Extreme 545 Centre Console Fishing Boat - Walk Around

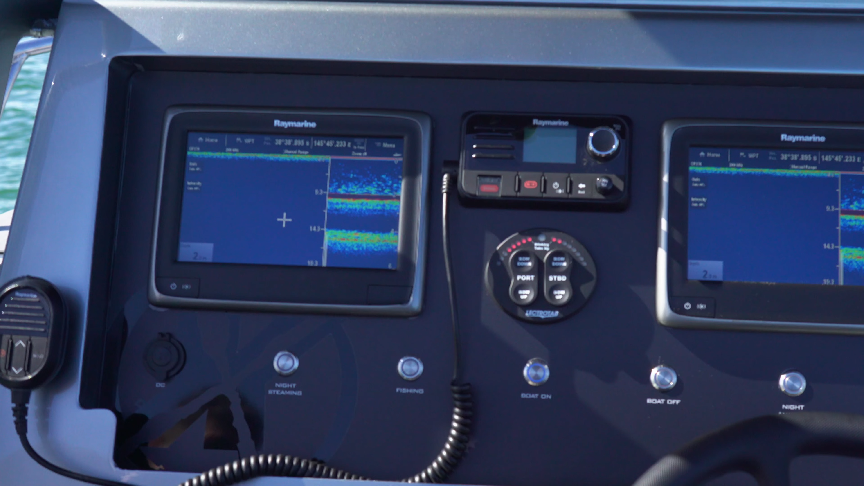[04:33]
We can fit out these consoles as basic or as extravagant as they need to be with larger head units, whatever the individual requires.